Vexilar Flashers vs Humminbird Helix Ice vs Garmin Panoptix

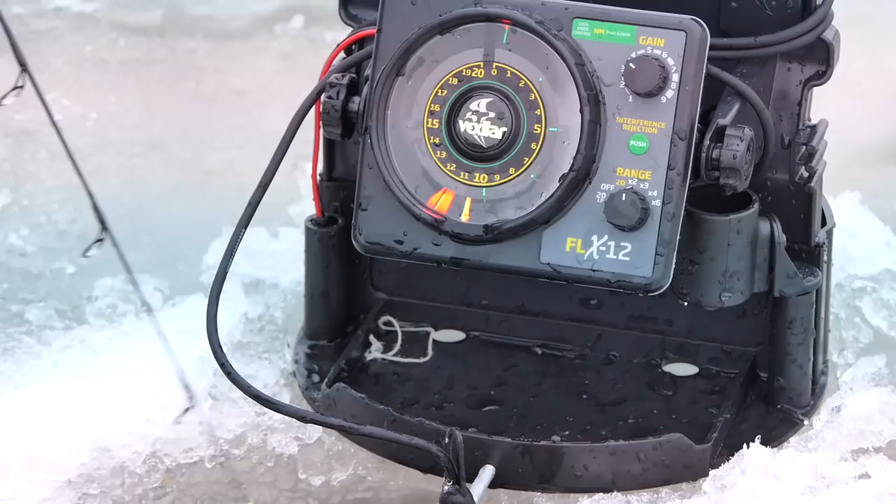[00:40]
So you guys can see, here's my jig right here. These are all fish right below me. I'm going to work it down to them. With the gain settings for Vexilar's, you have green, orange, and red for your colors. Your green setting would be your weakest signal you have. Orange would be your, you know, not your strongest signal, but kind of in the middle. It's kind of on the edge, almost under your bait, under your transducer, and then the red is going to be your strongest.
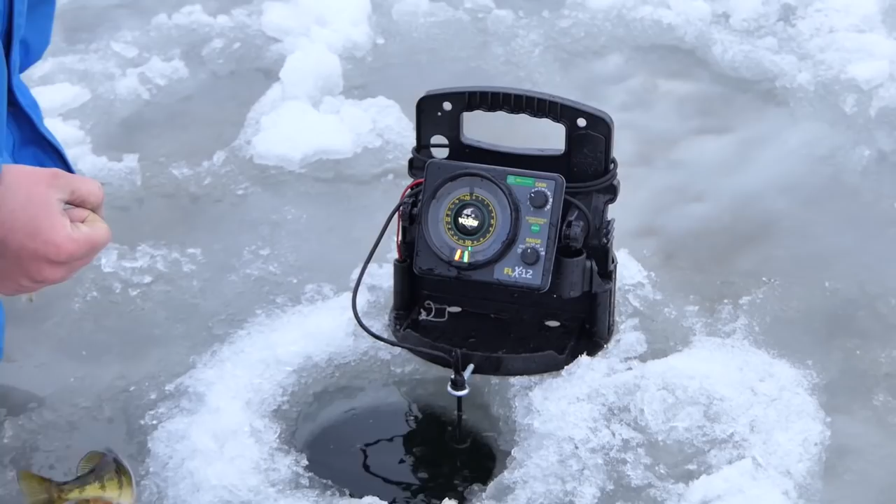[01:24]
So anyways, as I was saying, oh, came off perfect. So with this one, I like to use, right here, we're sitting about 30 foot of water. I can tell that because here's the bottom.
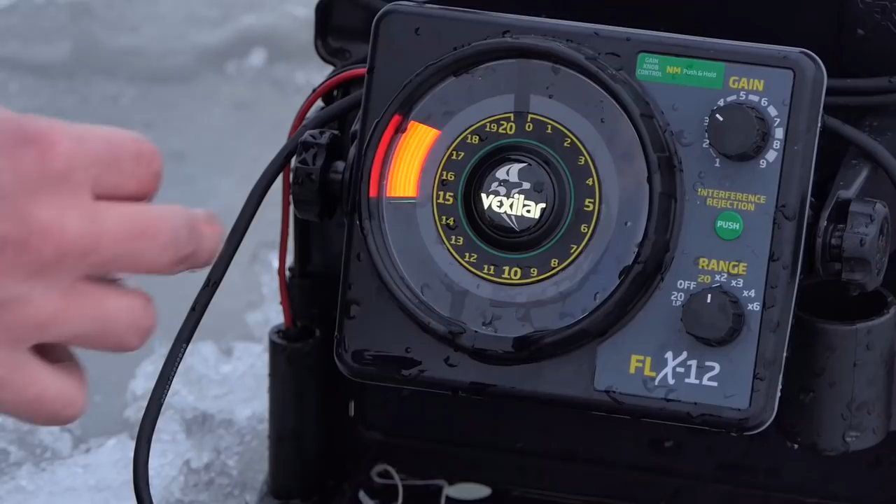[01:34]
I like my, right here at 15 foot, or it says 15, but it's going to be times two, so that's 30. So also with the Vexilar's, you have multiple different ranges.
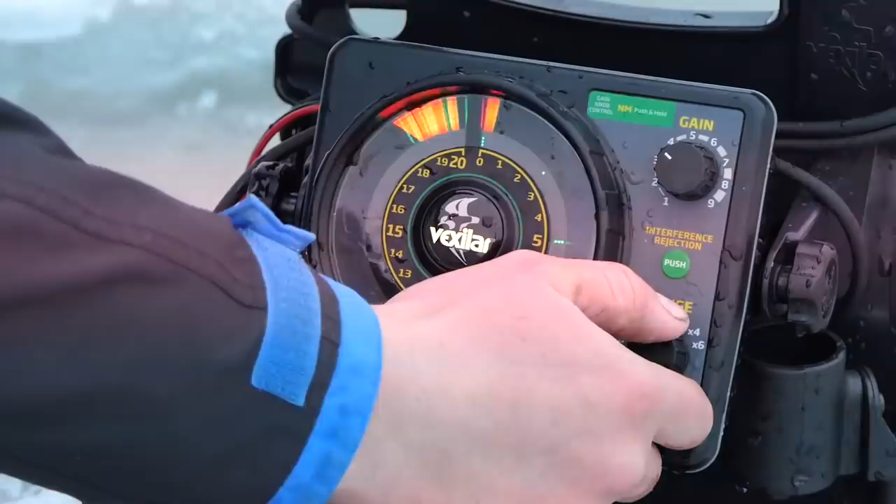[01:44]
I think with the Vexilar FLX20s and 28s and 30s, you have an AZ, so it counts as auto zooming. So you just turn it to that and it automatically goes to where you need it. This mode don't have that, but so if I went to times three, it would be zero through 60.
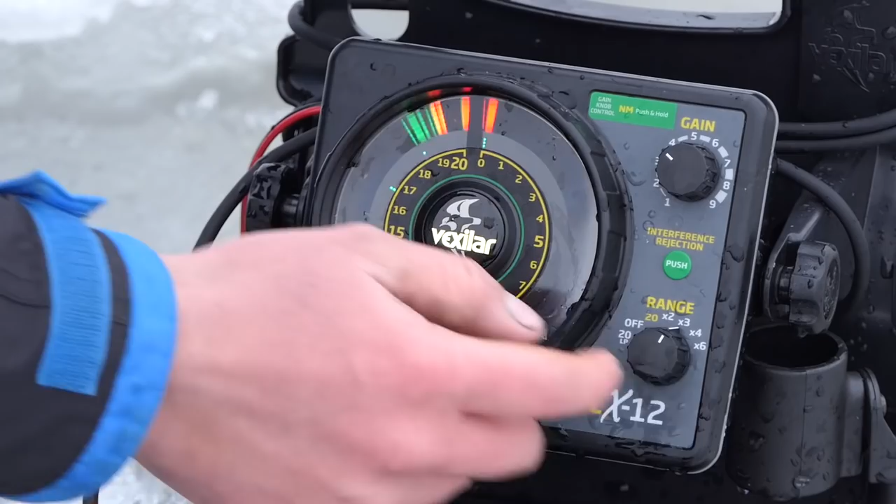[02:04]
Times four is zero through 80. Times six is zero through 120. And you saw how much this narrowed up. You want to have as much room as you possibly can. So also with these Vexilar's, I have interference rejection, which is also with the other Vexilar we'll talk about later. It has a few modes, but this one has 20, so if I'm sitting around somebody with a Hummingbird or somebody else that's transmitting, kind of in a similar area I am, I can just mess with my interference here.
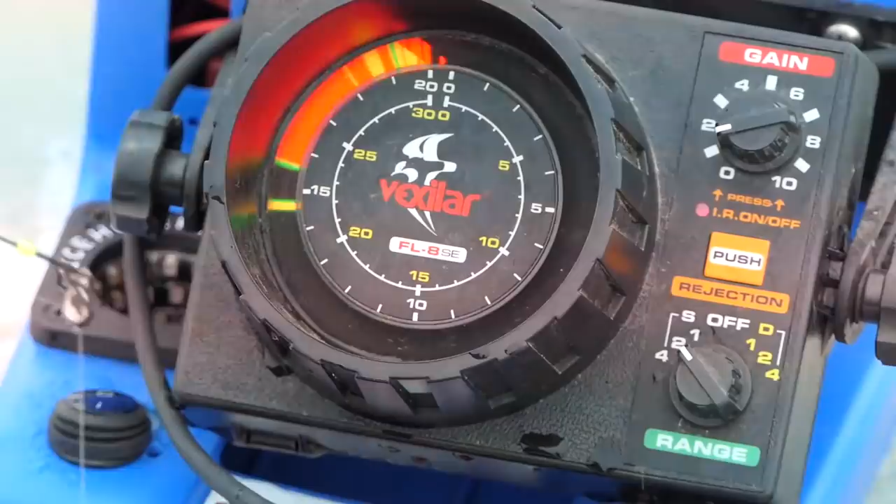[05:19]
So that fish is red, so I know that fish is right up under my jig. Compared to that Vexilar I just showed you over there, everything's a lot denser.
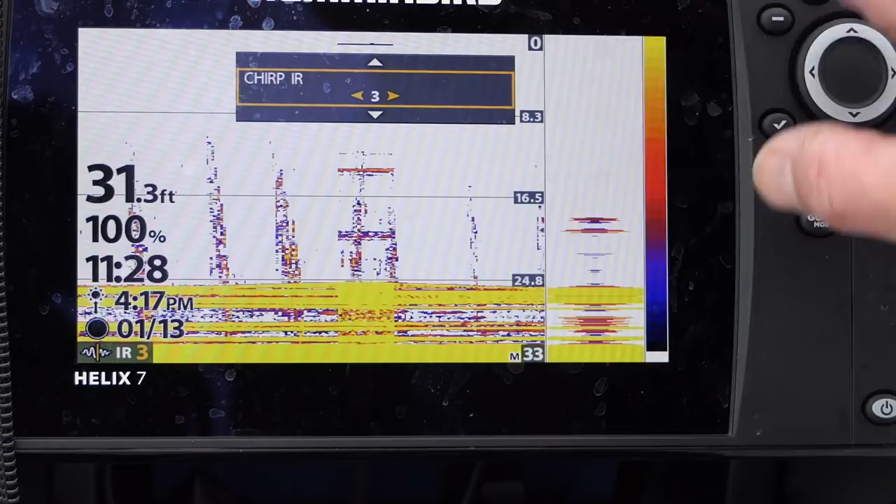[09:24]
On screen: depth 31.3 ft
I can actually clean up this signal by going down to chirp interference rejection. And here I've cleaned it up quite a bit. It actually looks pretty good there. I can still see a little bit of the pulse, the strong pulses from the Vexilar. But down here I can see lots of perch down along the bottom here. I can manually set the depth as I've done here, or I can go to my menu and have it do auto.
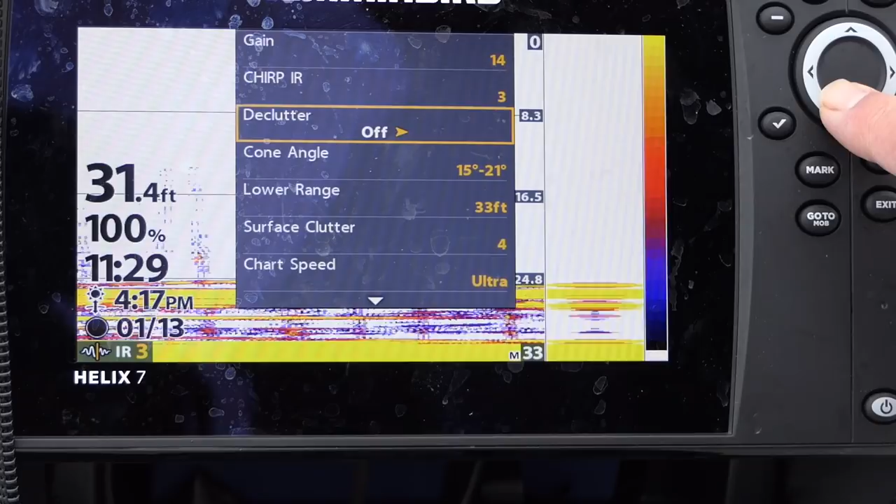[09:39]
On screen: depth 31.4 ft
So I can just scroll back to auto here real quick.
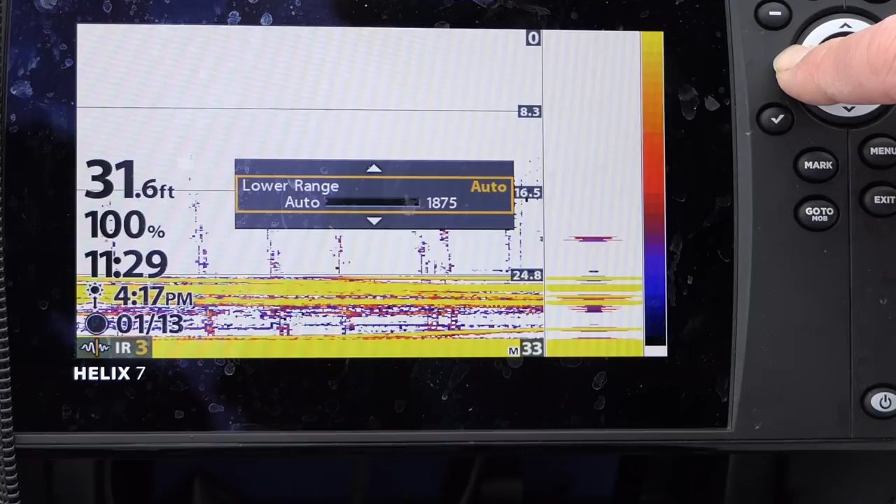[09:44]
On screen: depth 31.6 ft
And it does a pretty good job of breaking along the depth here.
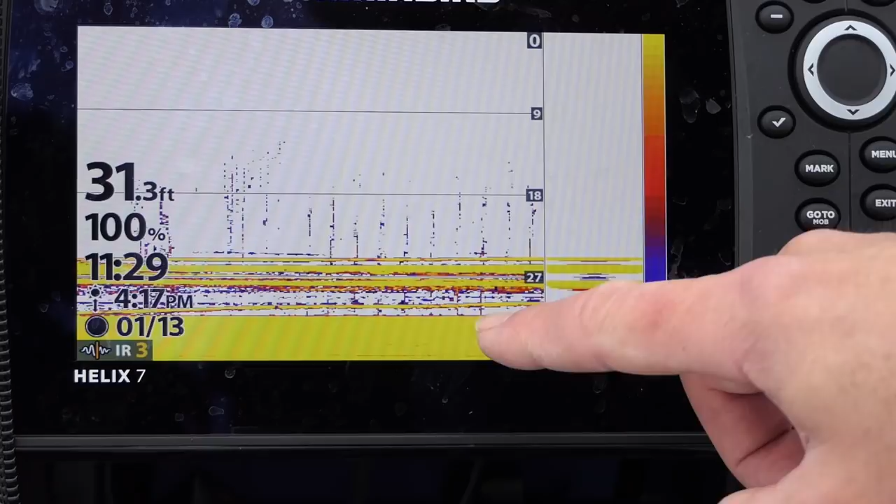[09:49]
On screen: depth 31.3 ft
If you set it manually, then you'll get a little bit less wasted space on the screen down here on the bottom.
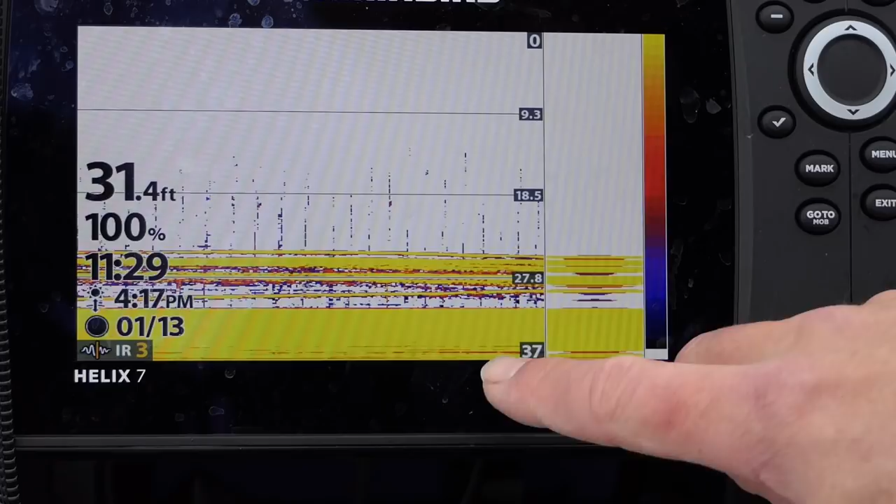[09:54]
On screen: depth 31.4 ft
Otherwise, you can see tons of perch here.
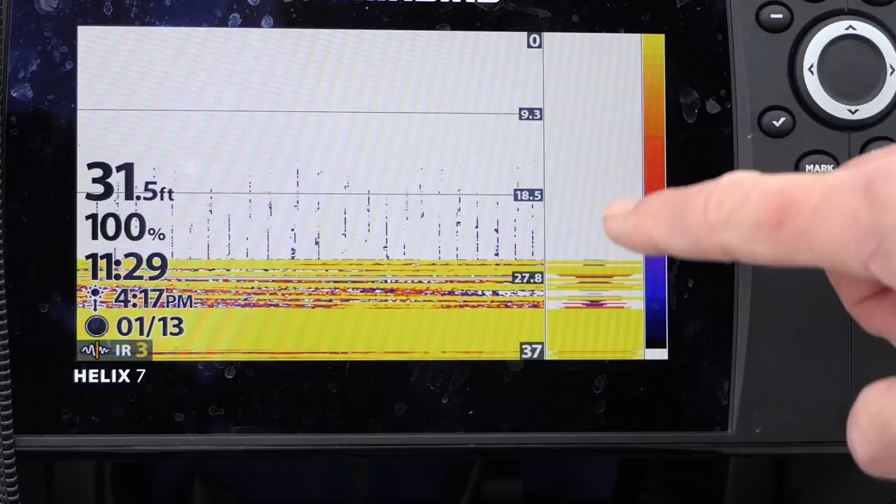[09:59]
On screen: depth 31.5 ft
On the right-hand side here, I have my RTS window, which is basically just a verticalized version of that flasher that Wyatt was showing you.
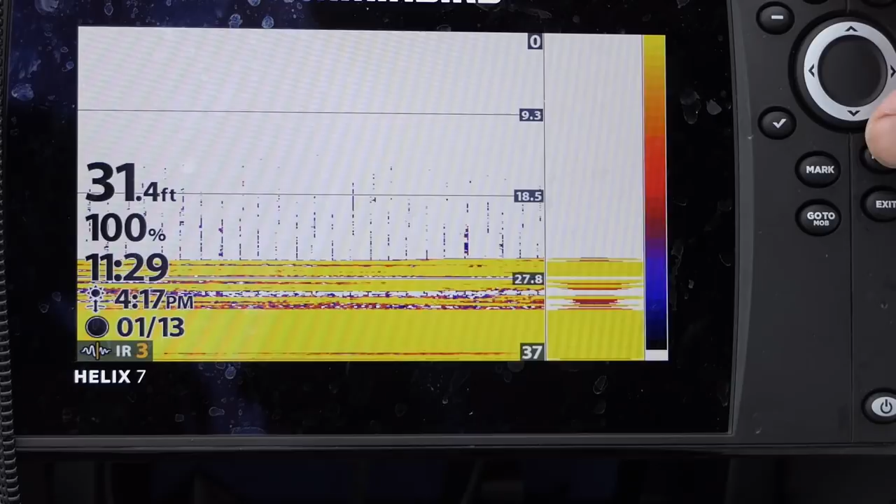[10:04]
On screen: depth 31.4 ft
I can make that narrow, or medium or narrow,
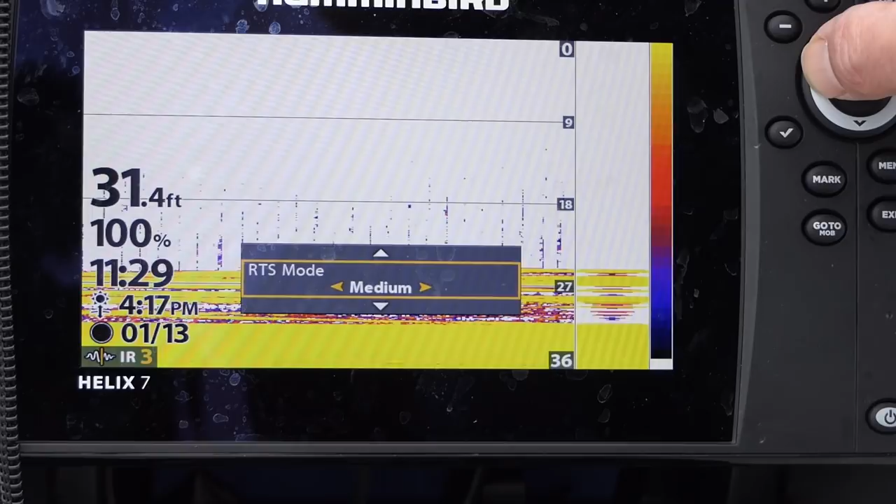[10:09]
On screen: depth 31.4 ft
or I can just make it go away completely by going back to the
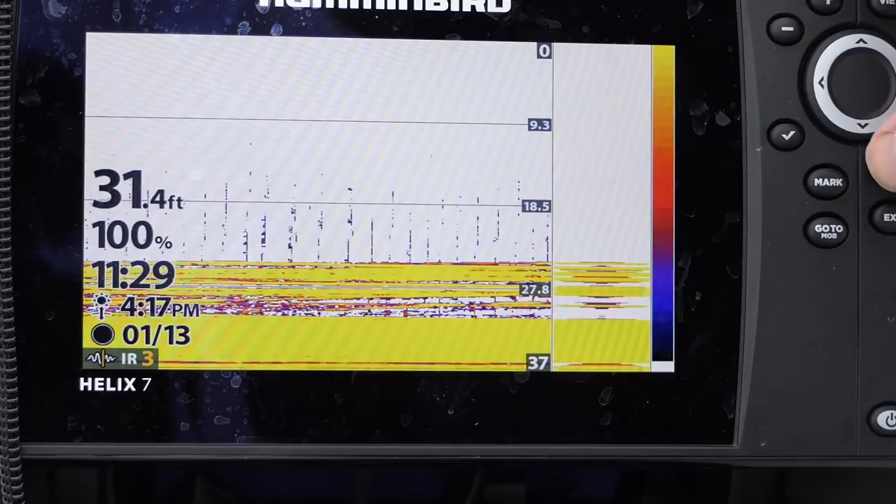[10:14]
On screen: depth 31.4 ft
menu and turning it off. So we'll start with off. Let's see my jig going down right here.
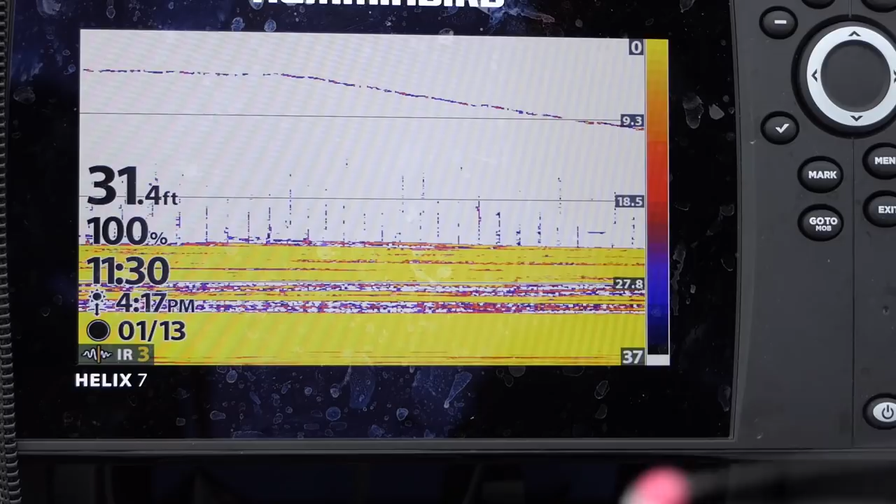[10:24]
On screen: depth 31.4 ft
There are quite a number of perch down there right now. It's just a solid line of perch. I've got them stacked up 10 foot off the bottom. You can see a couple fish coming up.
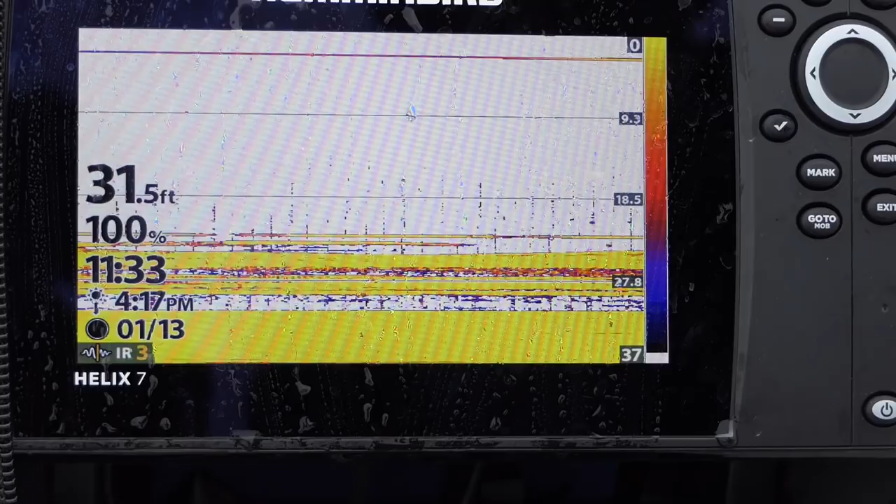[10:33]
On screen: depth 31.5 ft
Okay, so let's switch away from traditional sonar view. Obviously, I also have GPS on here.